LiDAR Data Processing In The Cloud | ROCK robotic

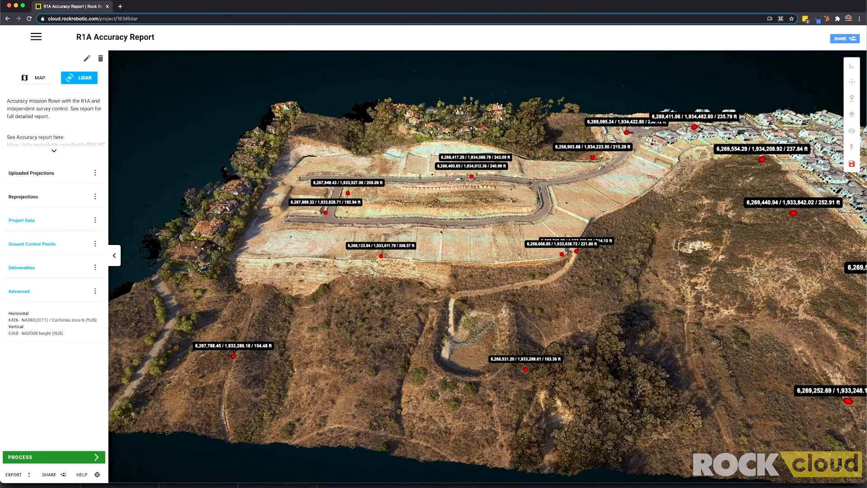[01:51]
These are our ground control points pictured on top of the LiDAR data set. We can actually zoom in and check out one of these ground control points really quick to verify some accuracy.
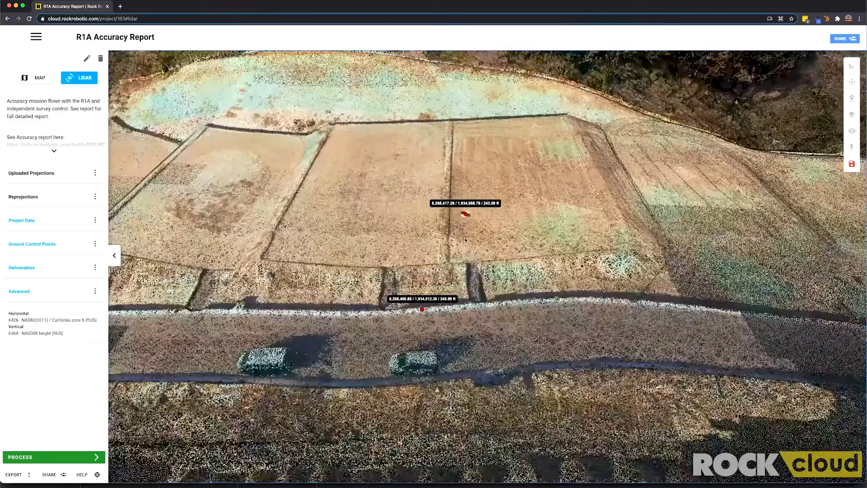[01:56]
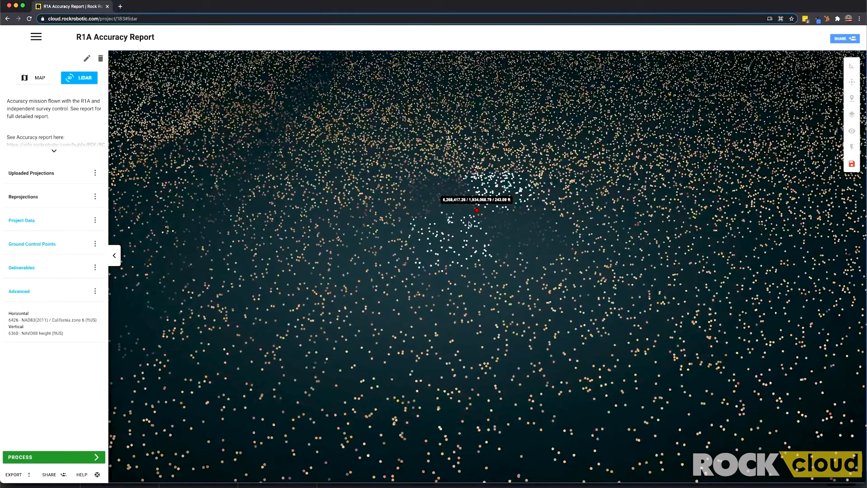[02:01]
It looks like there was an awesome aerial target here and that point is located right in the middle just like it should be.
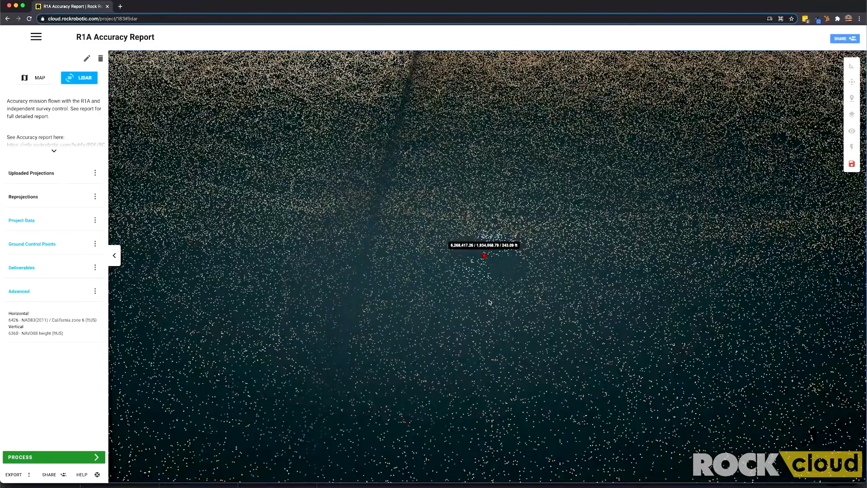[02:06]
Let's go ahead and zoom back out and check out a few of the other functionalities here in the viewer. On the right hand side we see this big tool bar which allows us to do a lot of things like measuring single points, measuring distances, measuring heights, cross sections and area measurements. The cross section tool is pretty sweet. Check this out. I'm going to draw that line and then you can quickly visualize a cross section of that area of the map. Pretty cool.
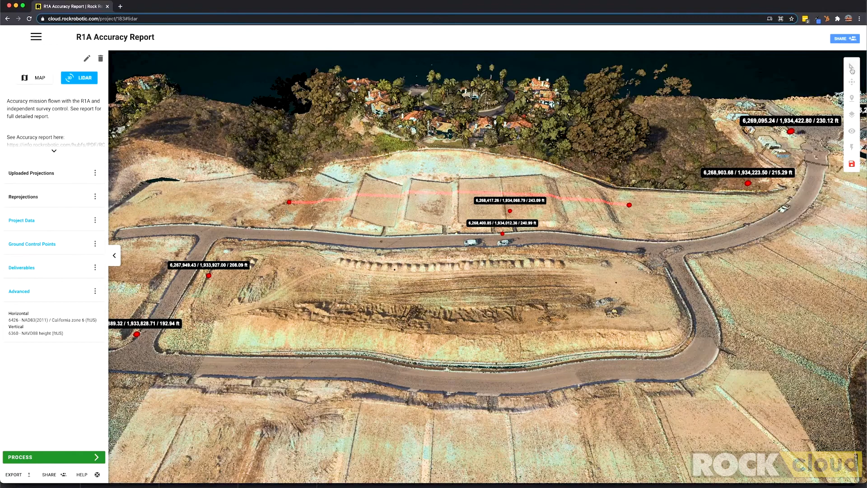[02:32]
The other tools in this bar allow you to do real time adjustments to your LiDAR data set. If you need to do a vertical adjustment, you can do this in real time and see the data set moving as you click the button.
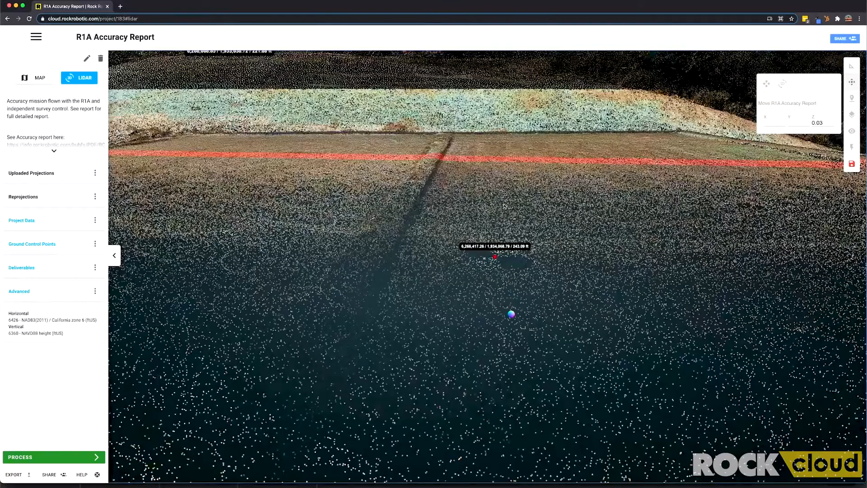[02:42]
Check this out. See the data set moving up? So now if you need to do a vertical adjustment to your data set, it's simple. Just do it in real time, visualize it and save the data. No problem. Moving down this pane, we can draw annotations and leave notes for other tools. For others to come back and view later. See, check this out. Let's leave a note. I'm going to call it Note. Pretty original, right? Not really. Then we have the layers feature.
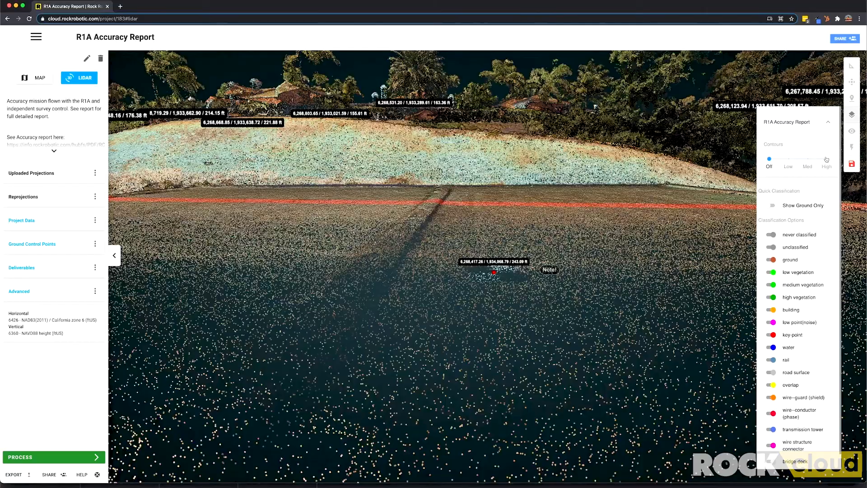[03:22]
On this data set, we had it processed using the Rock Surveyor app which generates contours, digital train models, as well as an accuracy report with the ground control points. You can see here at the top, we can turn on High for our levels of contours.
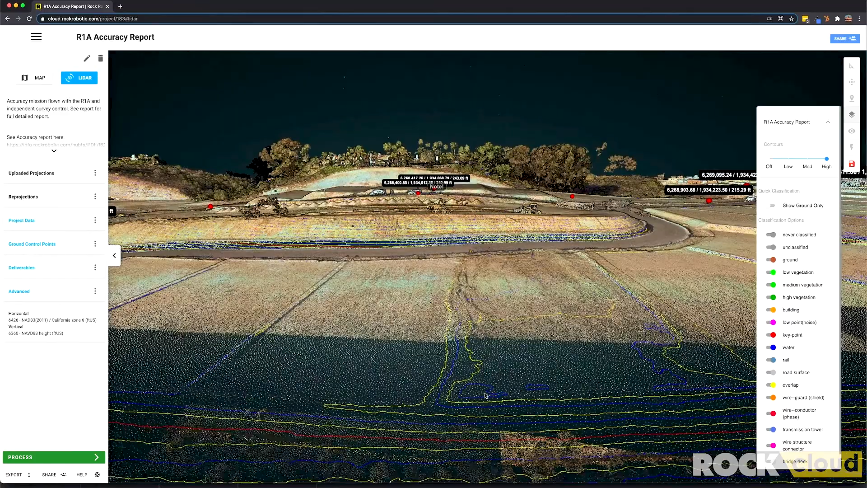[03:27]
Now you can see contours showing up on the bare earth of the data set of the LiDAR data.
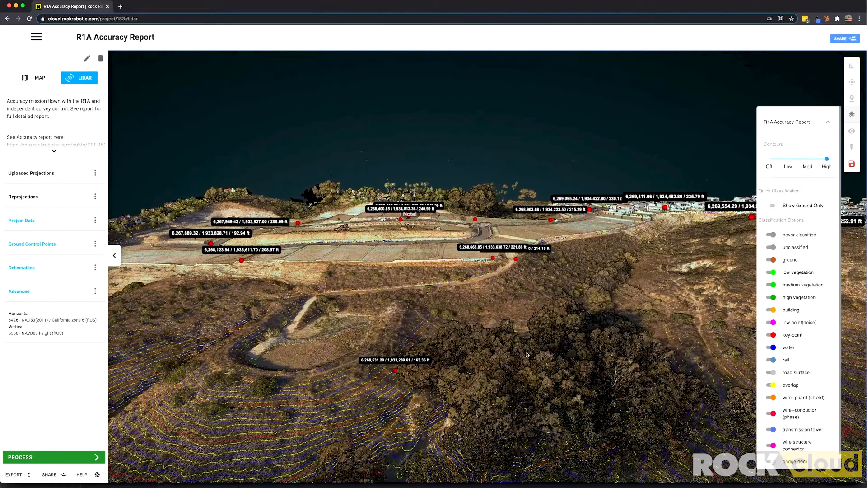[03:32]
To verify that the contours are actually on the bare earth, let's go ahead and just show the ground only. So there we go. We can see right there, underneath the trees, all the contours are on the bare earth.
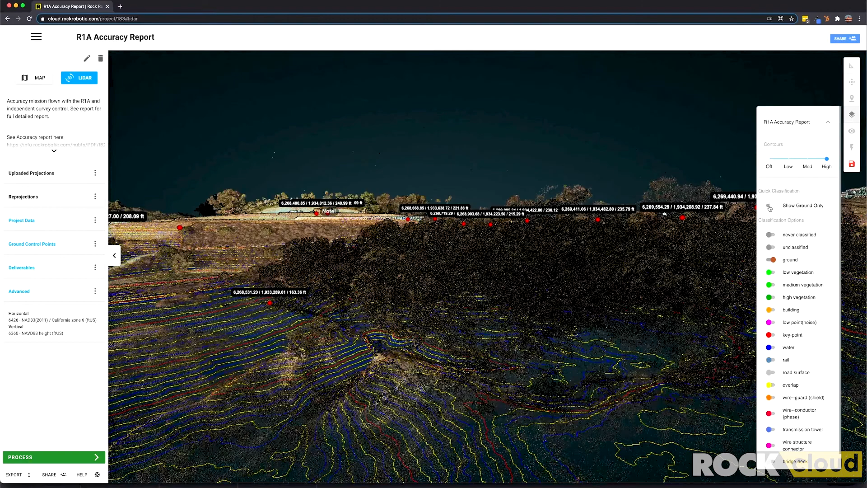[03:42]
To get a better visual perspective, it's important sometimes to move away from the RGB view. Come down to the eye icon and down click on this and change the material to elevation. Now this view, the colorized, is actually the elevation of the data set. We can change the range here, pretty simply.
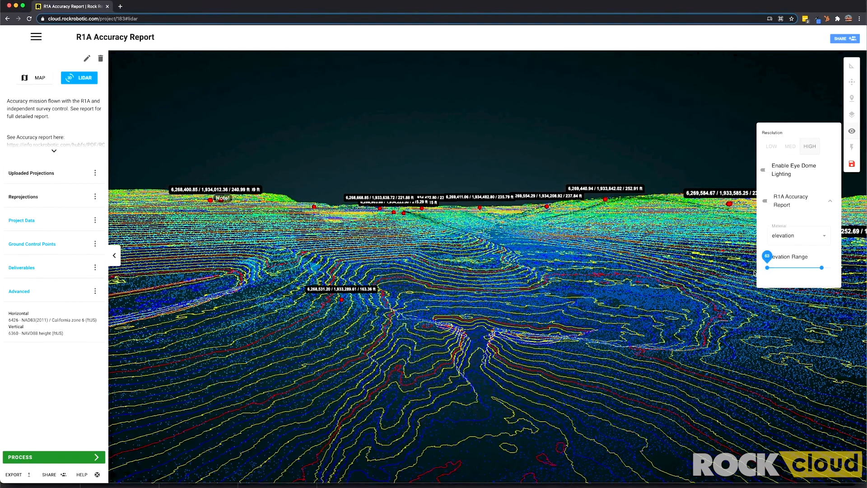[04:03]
And then we can come back to the layers tab and turn the trees back on. Now it's very easy to see the LiDAR data is
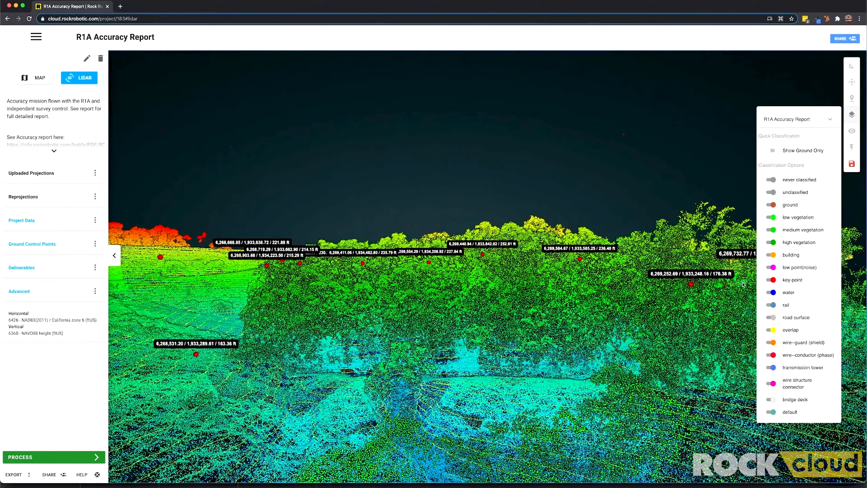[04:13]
penetrating through that vegetation and seeing the bare earth and the contours are drawn directly on that bare earth. Now, coming over here to the left-hand pane, we have a bunch of other functionalities. And this is where you're actually doing your project management. It's where you upload the projections of your data set. This is the raw data that you uploaded and the projection it's currently in. And then you can reproject it into any state plane, grid, other coordinate system you'd like. It also does vertical datums as well. The project data tab is where you upload your LAS data.
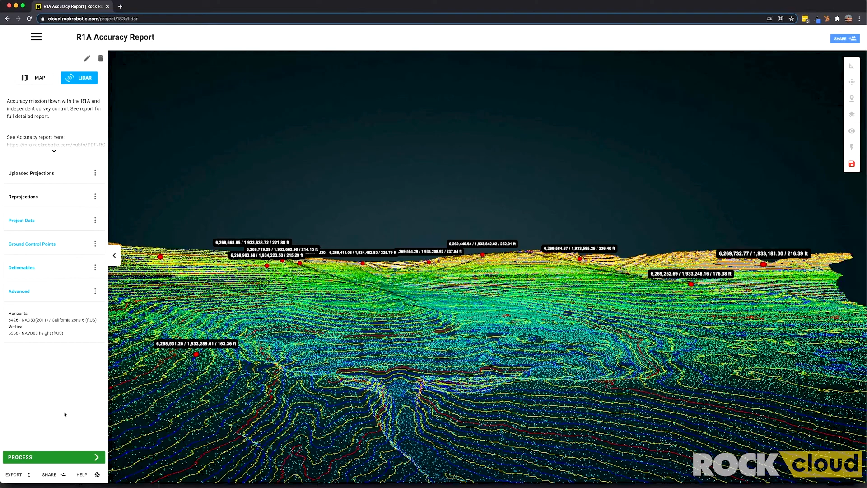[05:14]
Here we can see currently this data set is in a state plane projection in feet and using NAVD 88 US survey feet height. Now, the coolest part about the ROC Cloud, other than the sharing, this is a very cool fact, is the processing. So the ROC Cloud enables you to upload LIDAR data sets and then process it. Let's go ahead and check out what the ROC Surveyor has to offer. Here we can see the ROC Surveyor. If you use this, you can get ground classified LAS and LAZ, generates shape files of the contours. You also get DBF attribute file format, as well as a DEM in TIFF format. This makes LIDAR processing very simple.
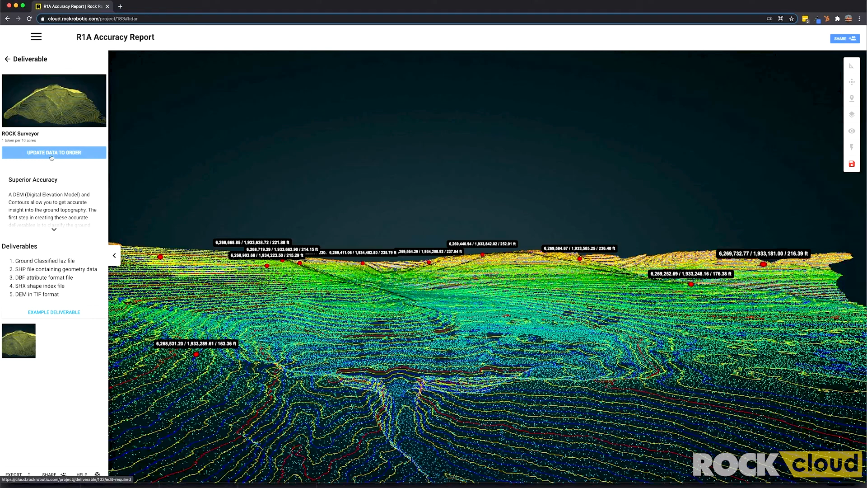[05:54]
You just upload the data, select what you want, and then order it, and you get the surveyed complete results finished and delivered back to you in no time at all. This is really the power of the ROC Cloud. It's to organize your data, it's to manage your data, it's to process your data,